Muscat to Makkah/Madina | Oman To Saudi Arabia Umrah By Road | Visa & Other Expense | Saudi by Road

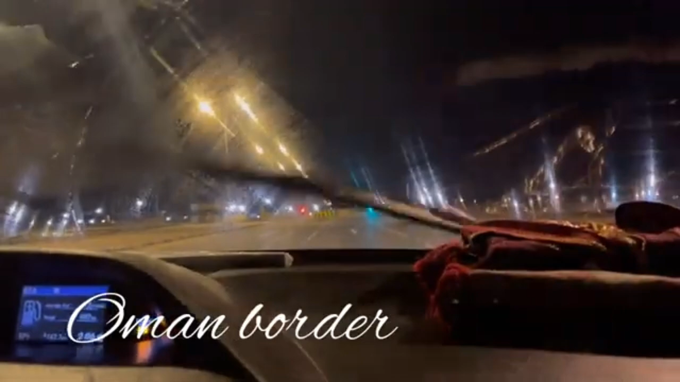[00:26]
ون فورٹی ون فورٹی فائف کلومیٹرز بنتا ہے اب ہم بورڈر پہ پہنچ چکے ہیں بورڈر بہت
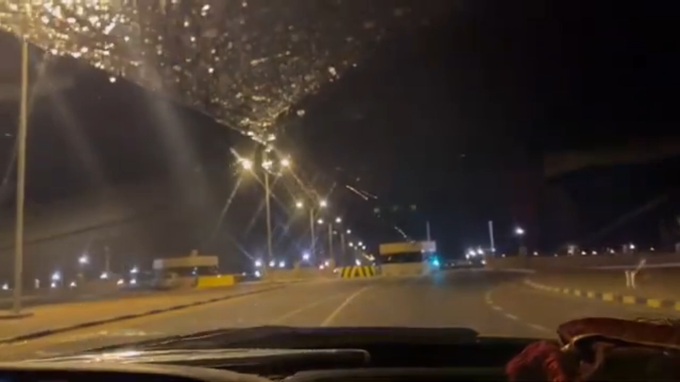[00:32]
سمودھ تھا امان کے بورڈر پہ تو ہمیں اتر نہیں نہیں پڑا سمپلی آپ ابھی آپ دیکھیں گے کہ سمپلی میں اس پہ کاؤنٹر پہ ہی اترا گاڑی میں بیٹھے بیٹھے ہی سمجھے اتر کے ان کو ڈاکومنٹس دیئے اور
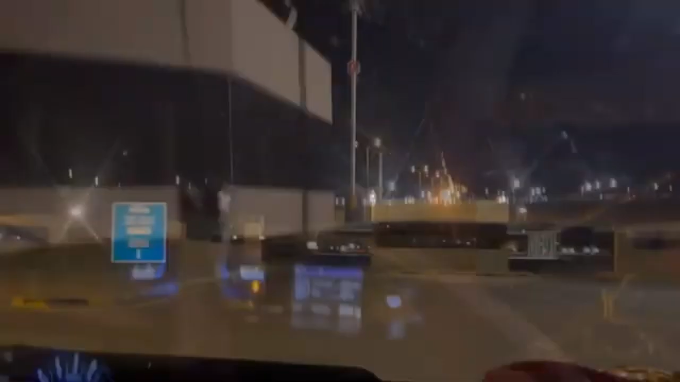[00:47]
انہوں نے میرے ویزے چیک کیے سارے سب کے اور پاسپورٹ چیک کیے
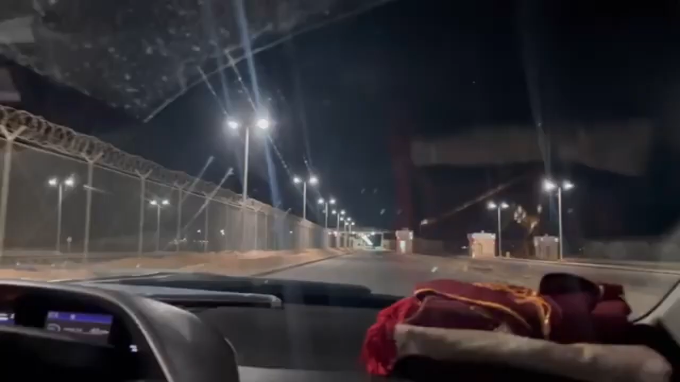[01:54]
عمرے کے لیے اچھا یہ سامنے جو آپ کو گرین
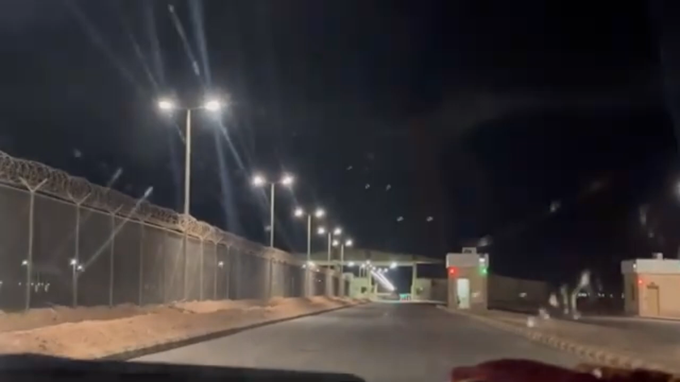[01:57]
دو لائٹس نظر آ رہی ہیں یہاں پہ انشورنس کرانی پڑتی ہے تو آپ کو اتر کے کوئی پوچھے گا
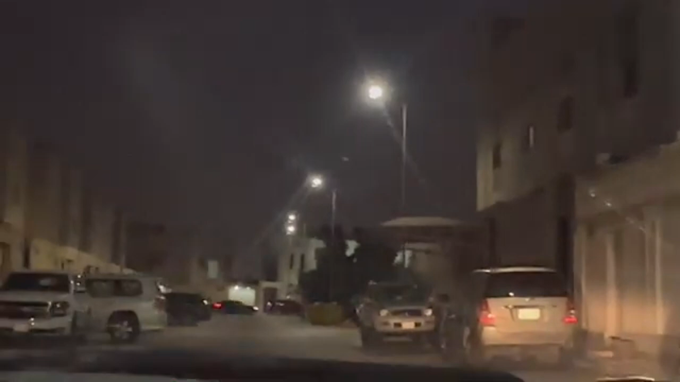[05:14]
ٹائرز اور پیٹرول جہاں پیٹرول پمپ ملے آپ دلوالی جئے ٹینشن کی بات نہیں ہے مگر پھر بھی اپنے سیف سائٹ کے لیے دلواتے رہیں یہ ہمارا ہوتل ہے ماشاءاللہ سے سستا سا ہوتل تھا ہمارے دوست ہوتے ہیں ریاد میں